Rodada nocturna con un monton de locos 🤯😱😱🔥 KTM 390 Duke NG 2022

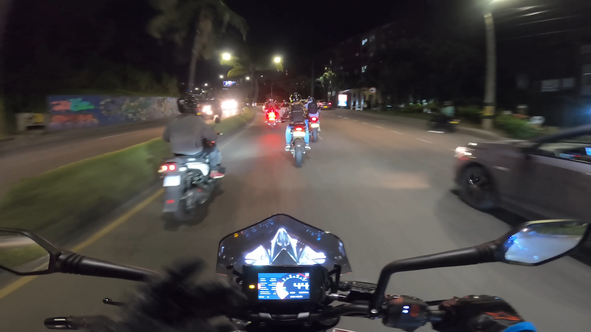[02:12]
Y no nos dejen botados Muchos errores que la gente comete por acá en palmas Es que como suben y creen que la llanta les va a responder Desde el primer momento
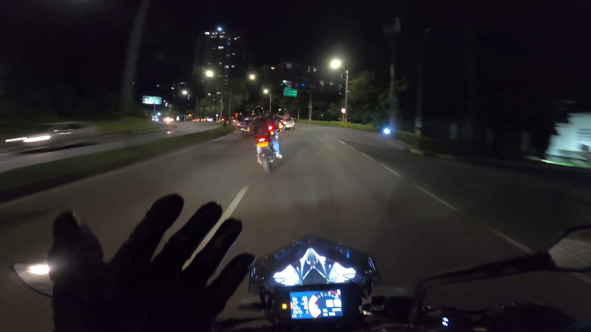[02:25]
Y mentiras que una llanta cuando está fría No va a responder ni el 50% de lo que responde Cuando está caliente a temperatura óptima Entonces puede resultar que Pum se cayeron en la primera curva En las primeras curvas se van al piso Porque como por la noche de palmas hace frío Entonces la pista está muy fría Las llantas están muy frías Y no vamos a tener buen agarre Ni buena tracción en nuestras ruedas Entonces lo más recomendable es así como bajamos Andar suavecito en las primeras curvitas En este momento vamos subiendo por
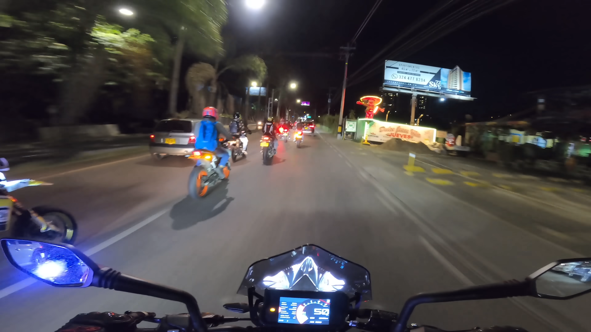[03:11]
Y que Y vamos calentando las llantas Bueno veamos hasta con una biwi Por ahí estoy escuchando unos motores grandes ya Ya empezamos a acelerar un poquito Vamos tanteando las curvas Calentando las llantas
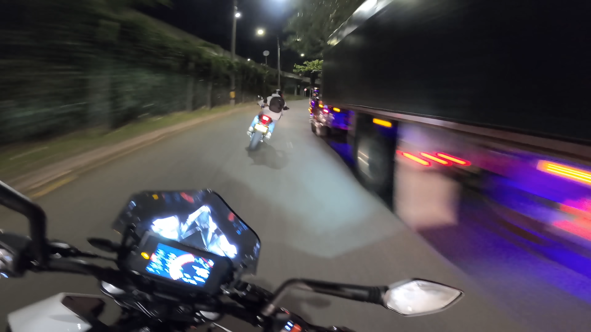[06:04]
Entonces Vamos a conservar Un poco la calma Acá está ya La entrada del túnel Y en la entrada del túnel Hacia arriba Ya se pone mejor La vía Se pone más sola Se pone más andable Está bien buena La subida hoy
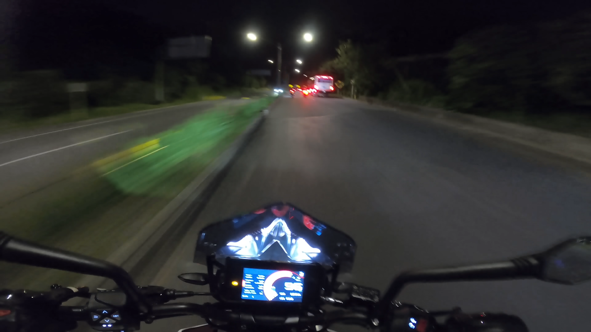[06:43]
Hay quienes Pasan tapando La plaza A volados Yo prefiero Pasar con más cuidado Vamos a pasarnos esta En el C03 Hay que Hay que Yo pues que me vas a pulsar de raro Ay, hay, hay Acá que uno a atrapado
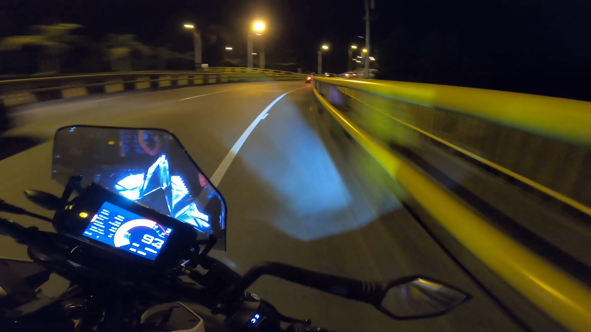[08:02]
Por estar adelante Es muy peligroso Es mejor Ahí lo ven Uy, se metió Uy, joder Se cruzó muy feo ahí Con ese camión Es mejor conservar la cara Cree que va Era una pista Y acá ya no tenemos Pescado Bien pescado lo tenemos Uy, me gusta Ahí se le va la moto O perdió el año
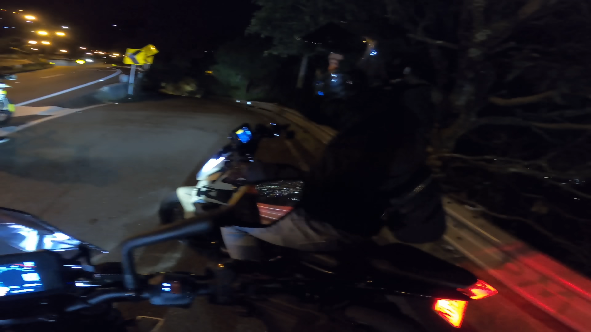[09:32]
Mucho carro todavía Hay mucho carro todavía Huevón Más de la hora Ajá Es que por eso Es mejor subir Un poquito más tarde
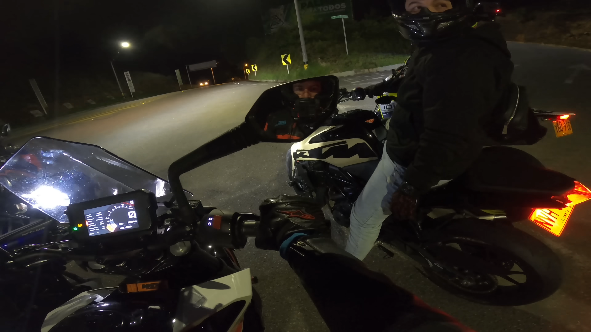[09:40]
Bueno Estamos en el peaje ¿Qué?
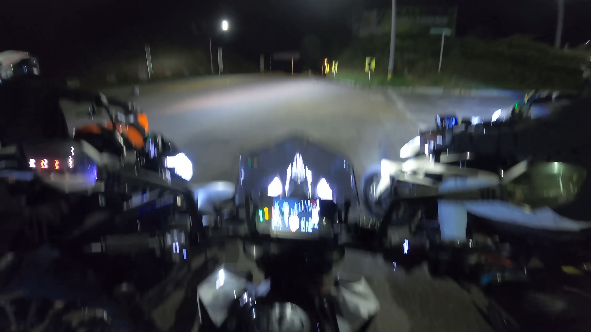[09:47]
El peaje de Sajonia Vamos a bajar Sajonia Con todos estos locos Eso Hasta ahora Si está bien solo Bien chimba la vuelta Vamos a ver Ahí va Ahí va girando adelante La 390 LG Edición especial Más adelante A un parcerito Nuestra 390 B1
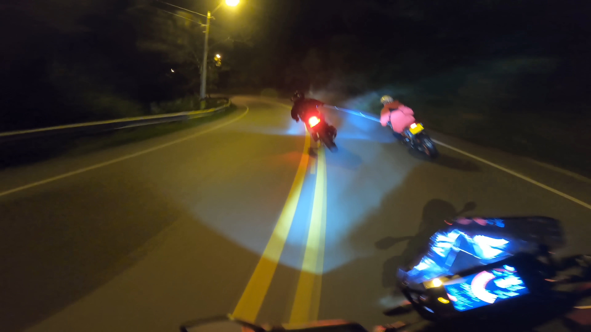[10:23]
Ay como se lo pasó De bueno Ahí va 2 por 1 Este marica De Giraldo va rápido Vamos a ver Estamos de lado
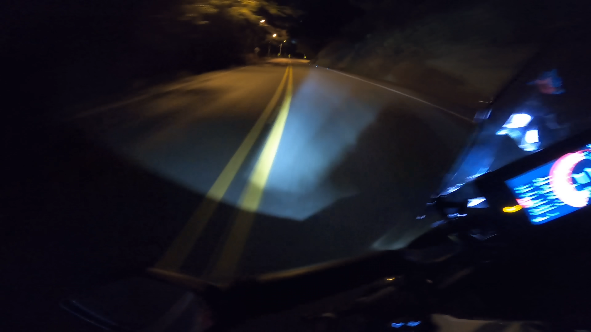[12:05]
Está muy sola en la vía Está muy buena Para andar Deliciosita Deliciosita Ay Pasó la La SuperMoto 701 Allá va Acá nos encontramos Unos carros Unos carros Ay, ay, ay Como nos pases A 701